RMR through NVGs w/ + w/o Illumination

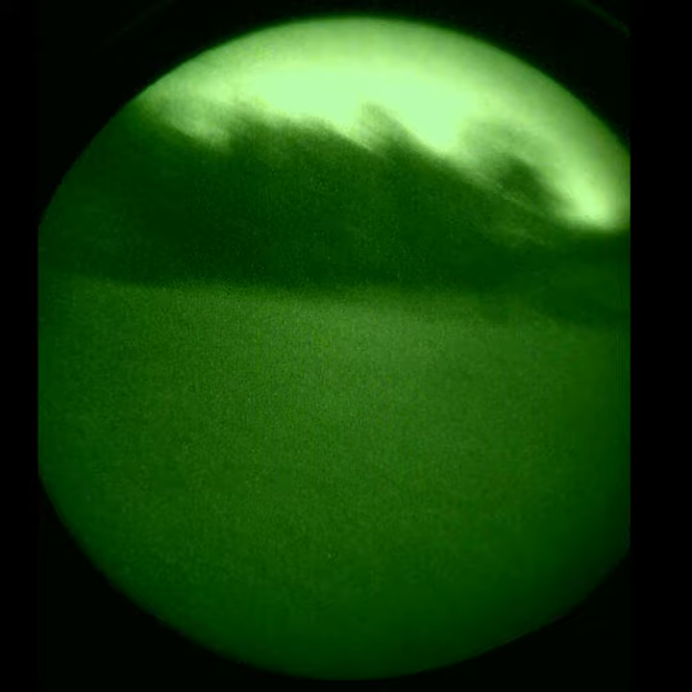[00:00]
This is one more example of the RMR on a pistol looking through Gen 3 auto-gated night vision tubes. As you come up on target, you can see this is almost the dimmest setting, the dot.
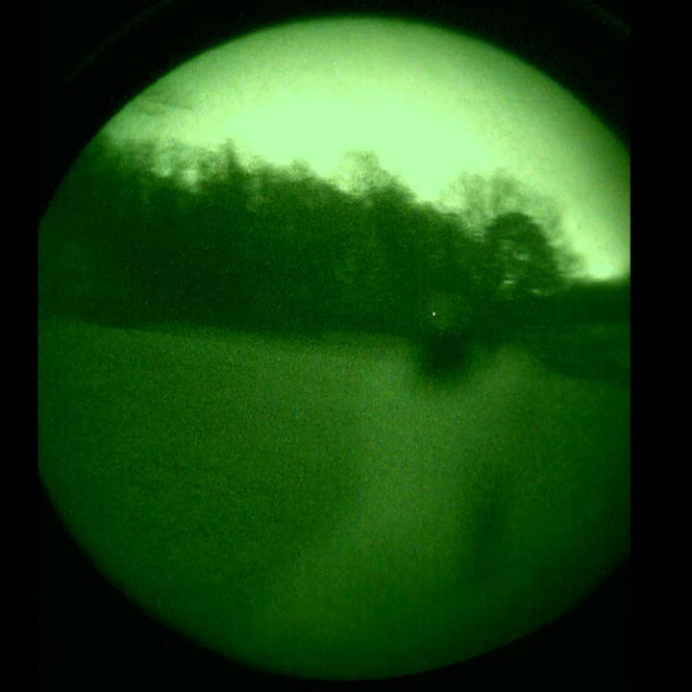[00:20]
As other people have mentioned, the Tritium night sights tend to bloom, and so they aren't helping you in any way whatsoever unless you were to focus up close on them.
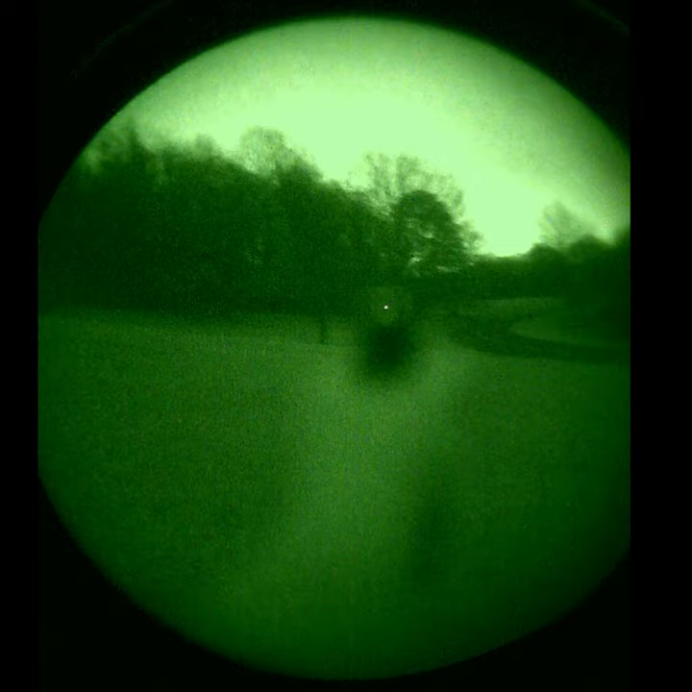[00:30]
That dot provides a real nice aiming point, a good reference out there in space, but it's almost like you're not even holding a handgun, you can't see your hand at all.
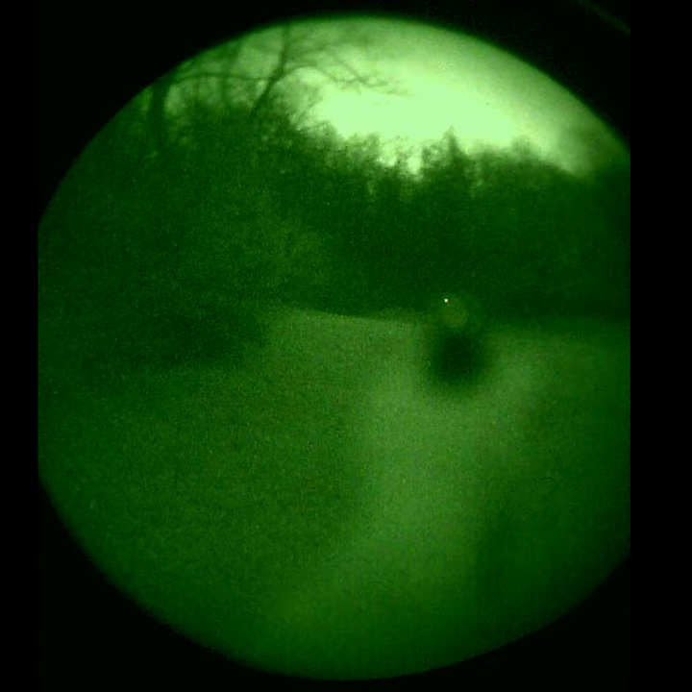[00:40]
It's with dual tubes, you can see targets just fine and run it, but with a single tube, you'd have a tough time because you can't see through that window very well.
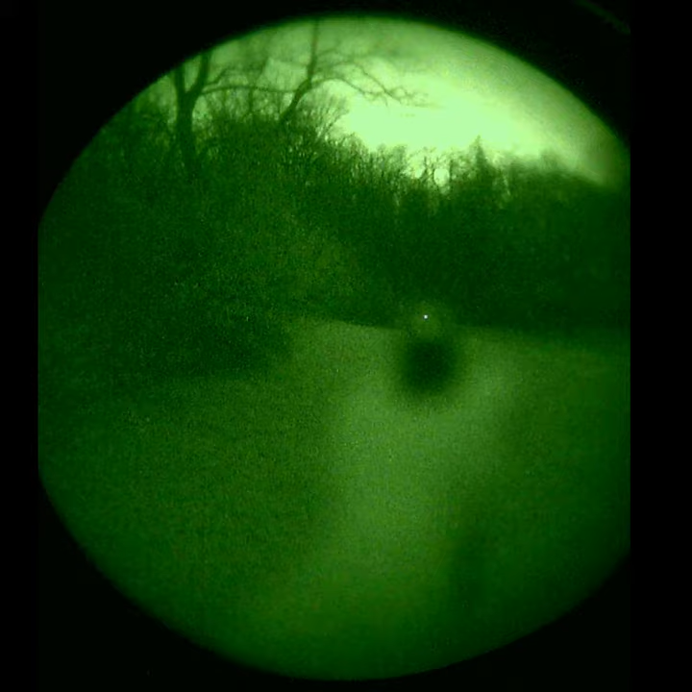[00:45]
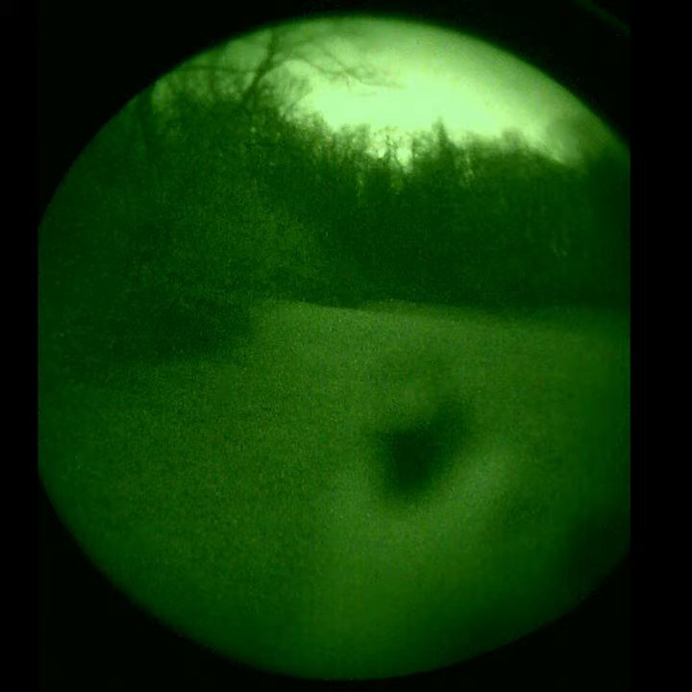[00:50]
If you were to add some extra illumination, this is the Scout Light with the KM2 head.
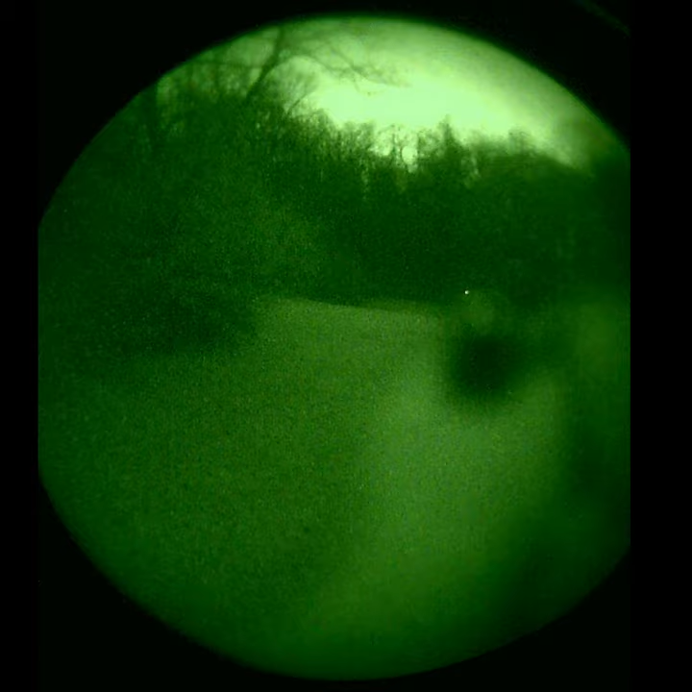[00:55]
Just to give an example, once you start throwing that out there, you can see right through the window onto the target.
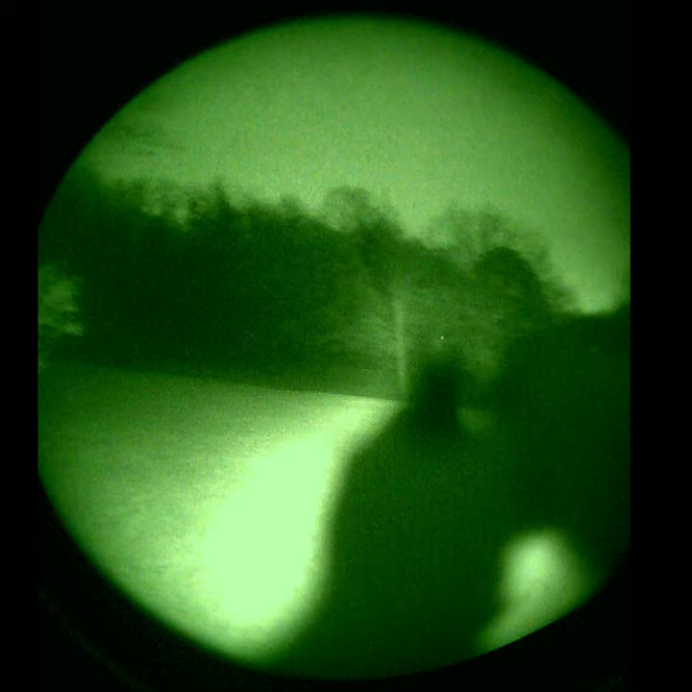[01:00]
It's a nice, clean, crisp dot without having to change your focus at all.
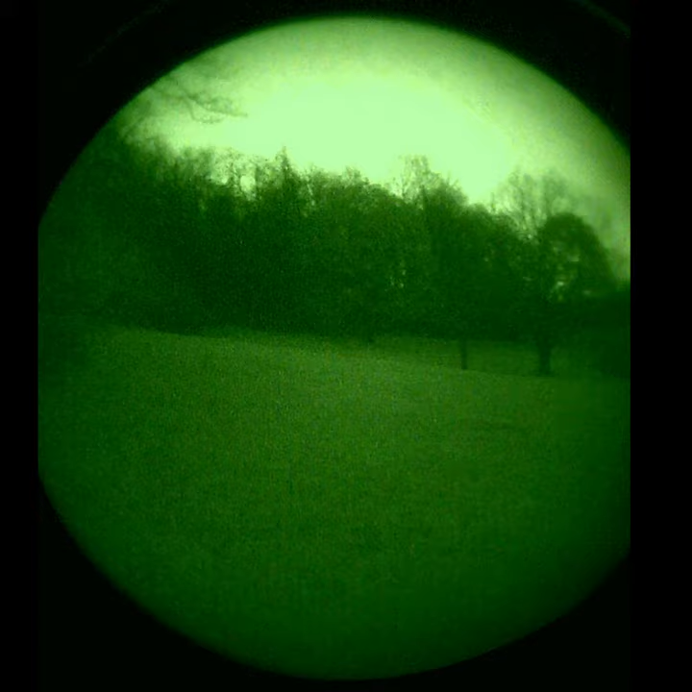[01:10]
You might even be able to pop that dot up a little bit in brightness, you can see it glowing there. With the added illumination, you can see right through the window, and the dot really isn't blooming too bad at all.
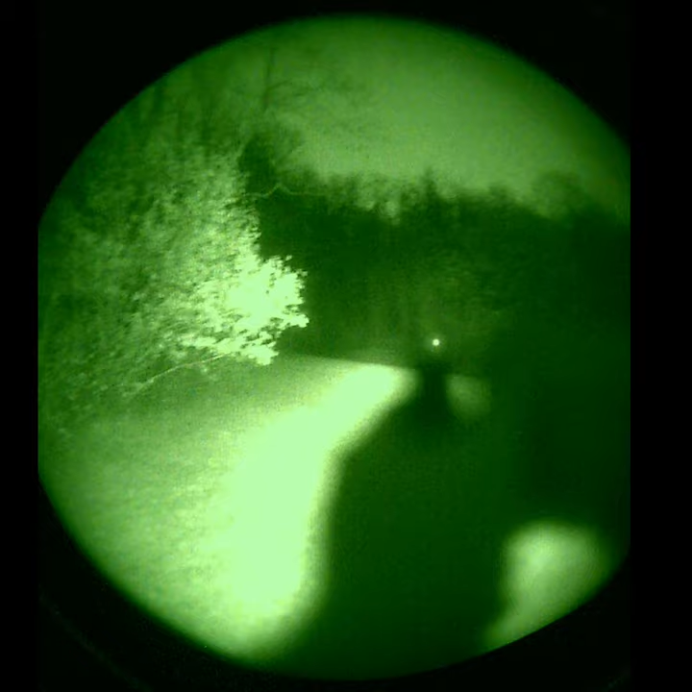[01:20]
So that's a real nice way to run it, maybe with an X300 Vampire on the handgun, but the RMR is just,
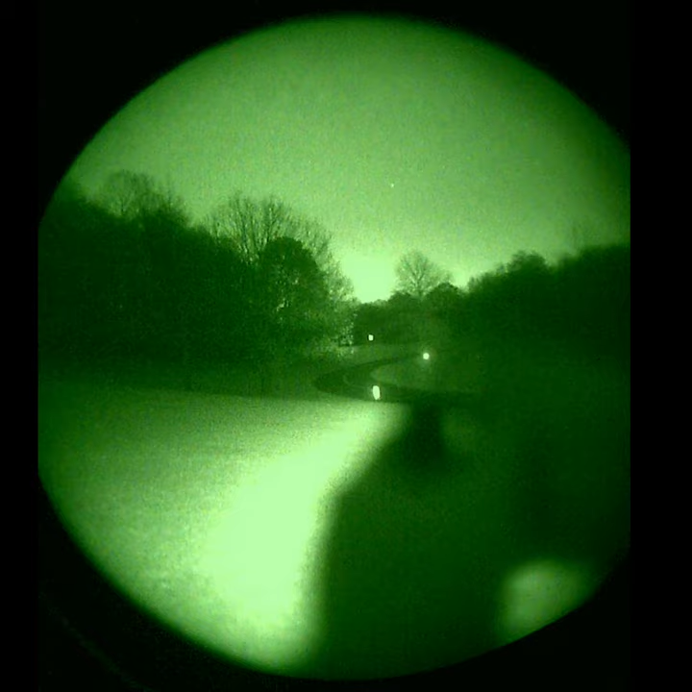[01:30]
it's key for running a handgun in the night, nighttime.